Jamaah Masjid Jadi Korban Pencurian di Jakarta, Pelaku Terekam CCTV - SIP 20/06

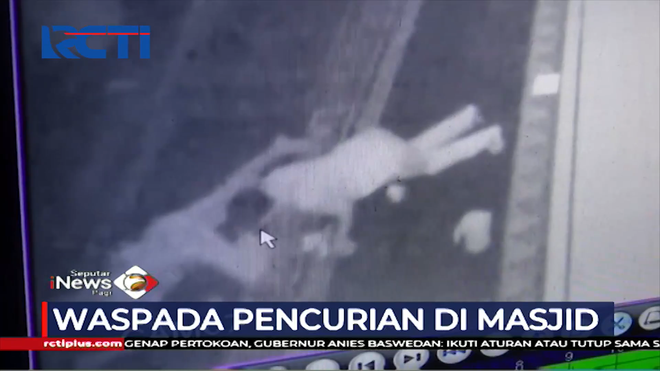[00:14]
Memanfaatkan situasi sepi seorang pria masuk ke dalam masjid dan mencuri
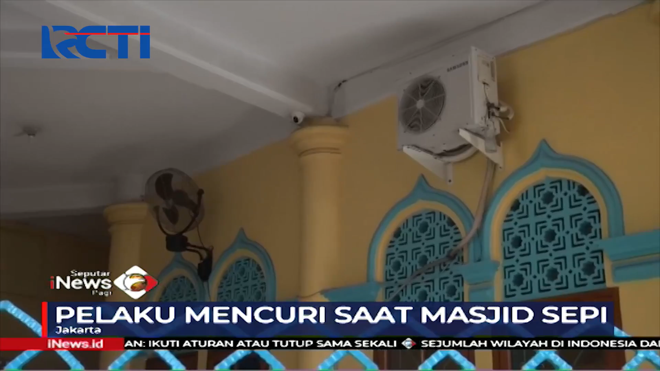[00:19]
barang milik jemaah yang sedang tertidur menunggu waktu sholat di Kramat Lontar, Senen, Jakarta Pusat.
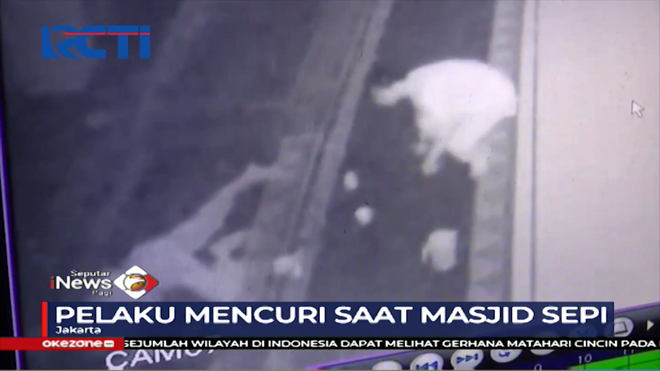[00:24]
Aksinya pun terekam CCTV. Saat beraksi pelaku naik ke lantai dua masjid untuk menggasak sejumlah barang berharga milik korban.